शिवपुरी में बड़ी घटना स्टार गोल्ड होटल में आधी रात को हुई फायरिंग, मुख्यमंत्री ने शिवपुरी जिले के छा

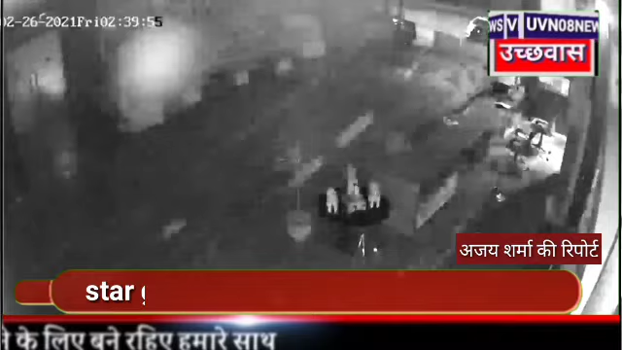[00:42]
कांच की गेट चकना चूर हो गए गरी मत ये रही कि कोई बड़ा हासा नहीं हुआ है वही रात में हुई घटना होटल में लगे CCTV कैमरे में कैद हो गई है कर्मचारी